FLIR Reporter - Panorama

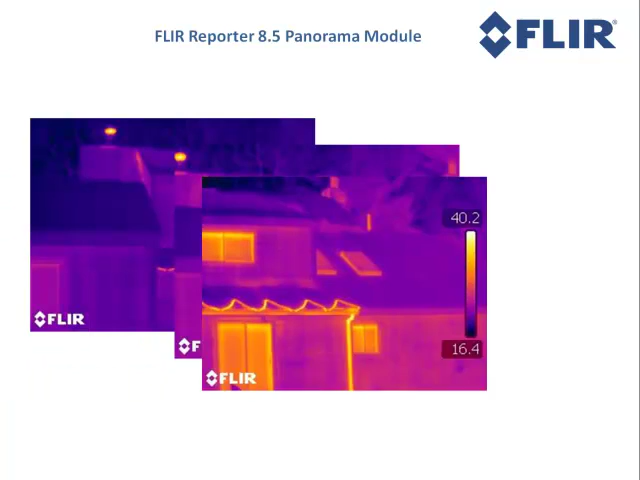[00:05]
Repolter's Panorama module allows you to combine several standard infrared images into a single, high-resolution radiometric image.
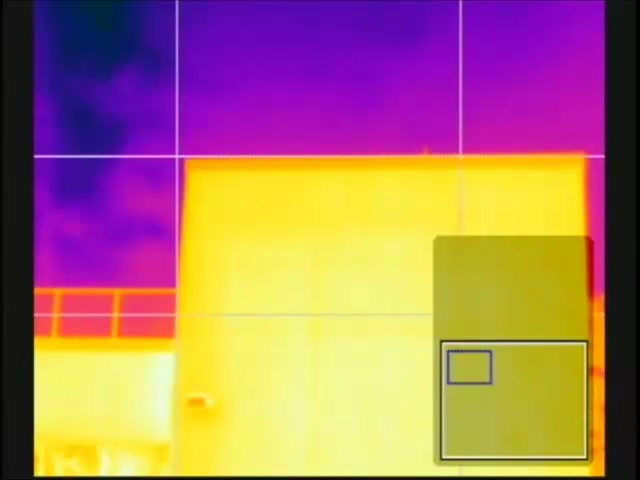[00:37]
Store the first image like you normally would.
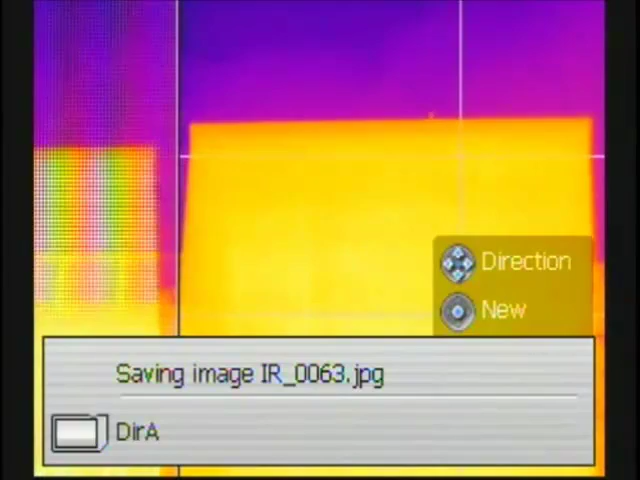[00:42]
In this case, we will start at the top of the building. Once the image is saved, a thumbnail will appear in the lower right corner of the screen.
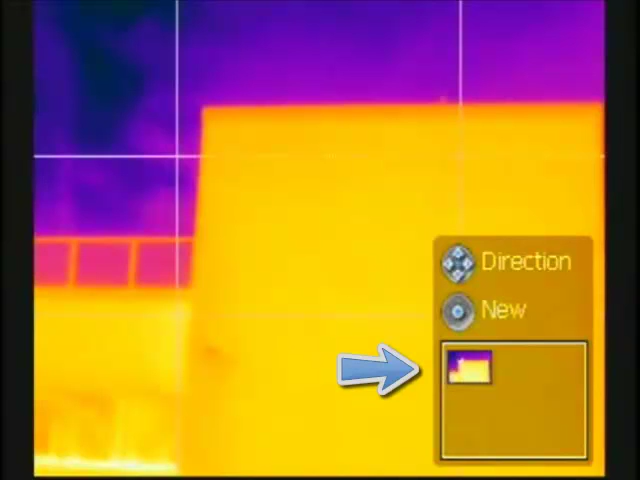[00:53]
You can use the joystick to set the position of the next image. Since I am storing them vertically, starting from the top, I will place the box below the previous image. Notice how the outline of the previous image appears as an overlay on the screen.
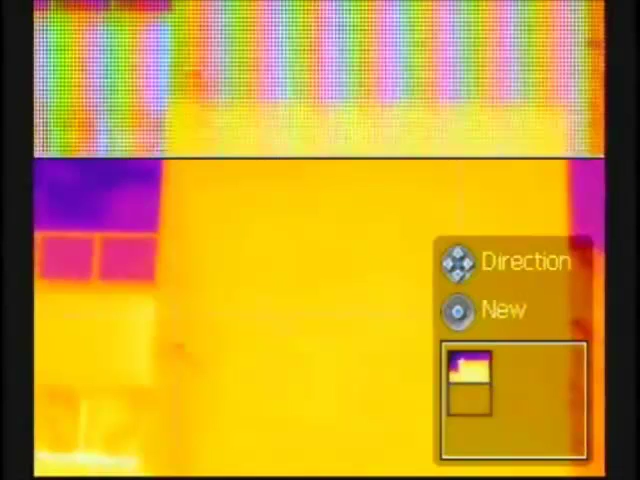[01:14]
This can help to align the images and ensure that you have enough overlap.
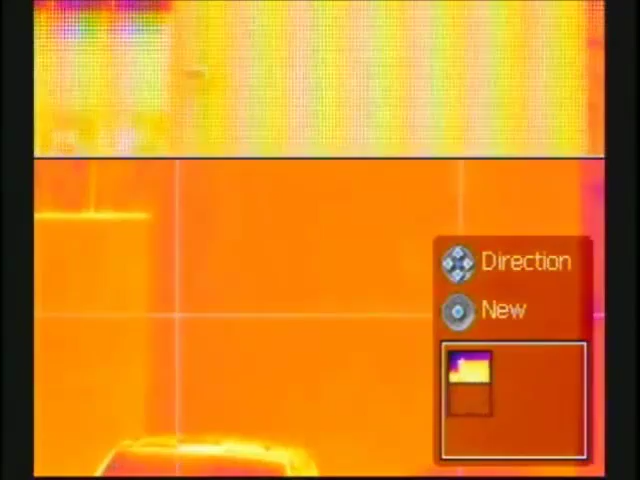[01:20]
Press Store again to save the second image and then repeat this process for the last image.
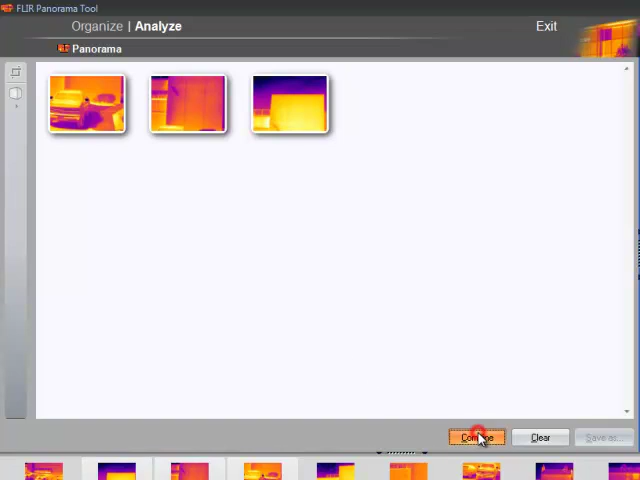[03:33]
merge them into a single image. Now because of the angle at which these were taken, you can see some distortion in the image. Using the Perspective Adjustment Tools, I can correct for this.
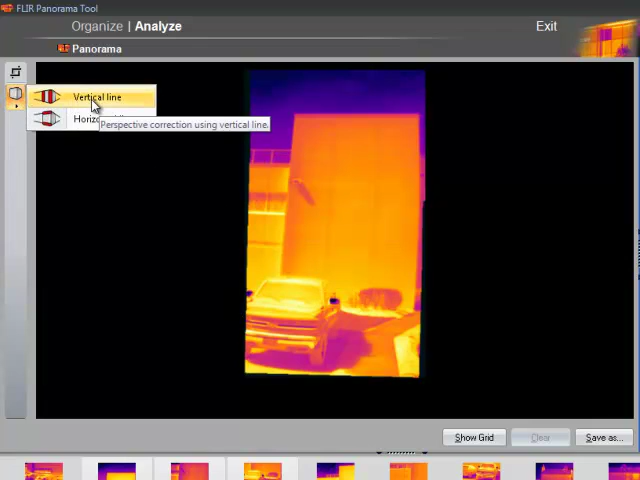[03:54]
I know that these lines are parallel, so I am going to draw one of these here. And then I will put the other one here.
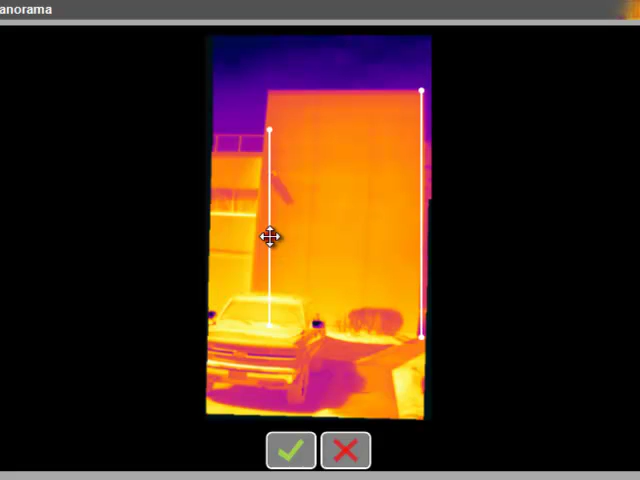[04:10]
And then click the checkbox to make the adjustment.
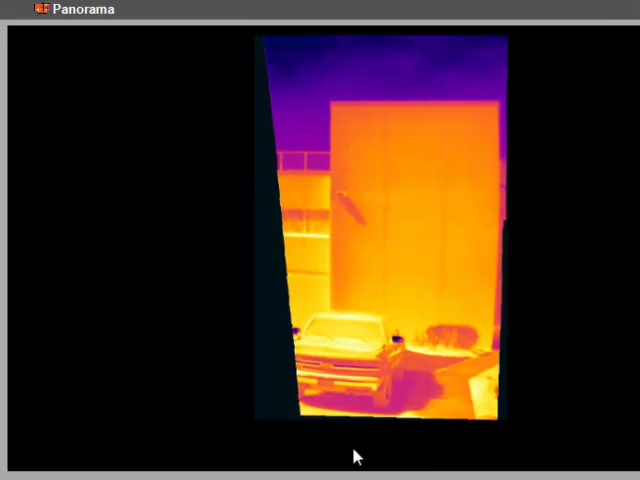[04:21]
I can also crop out part of the image using this tool.
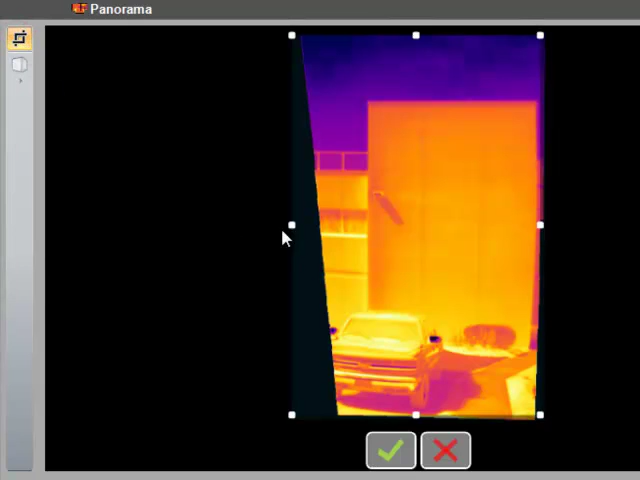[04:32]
Finally,
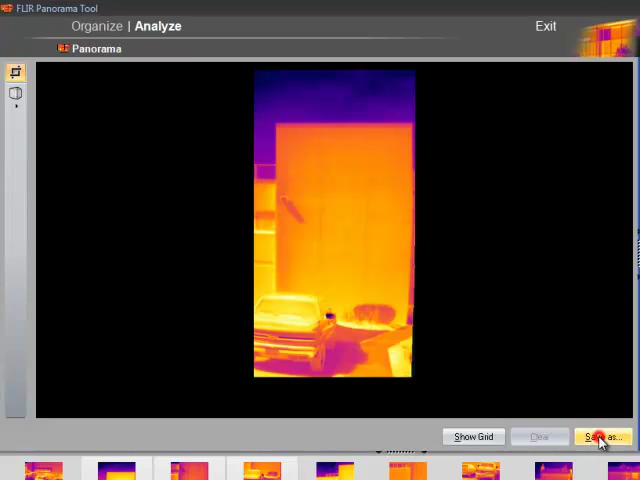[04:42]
I can save it as a new radiometric file.
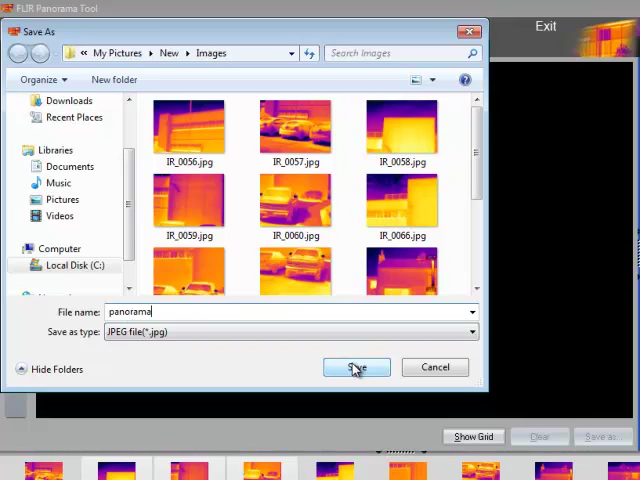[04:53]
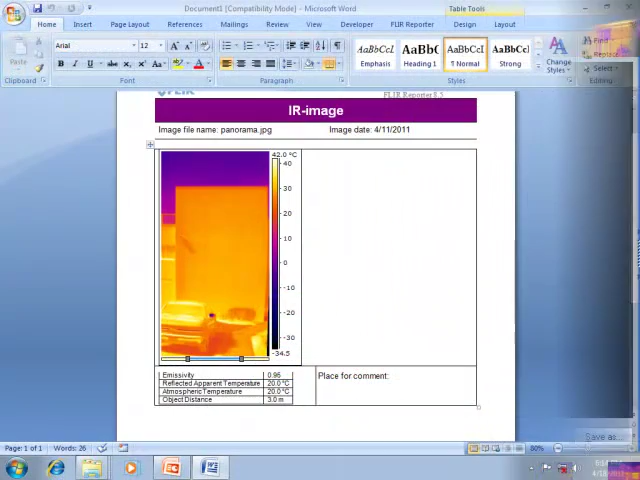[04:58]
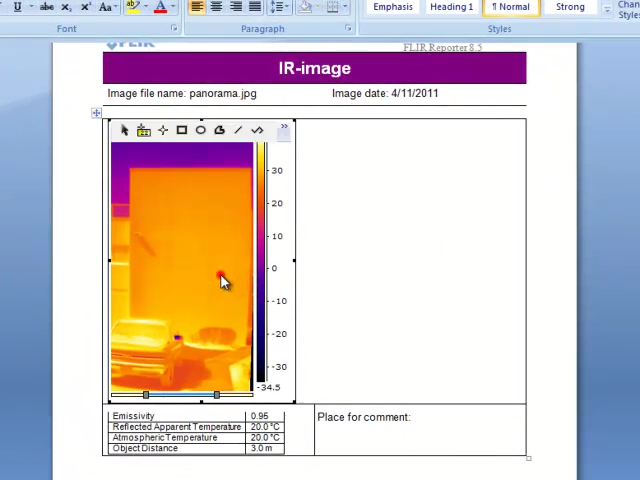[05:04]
Now that the combined image is saved, you can use it with FLIR software like Reporter 8.5.